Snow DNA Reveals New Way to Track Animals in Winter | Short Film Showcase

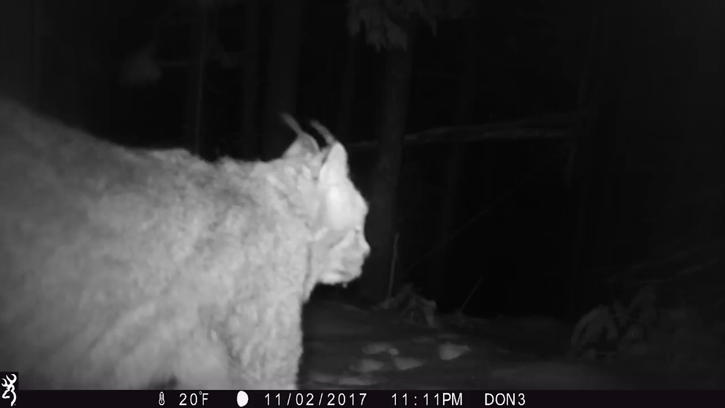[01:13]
And it's often hard to tell if that's a lynx or a bobcat.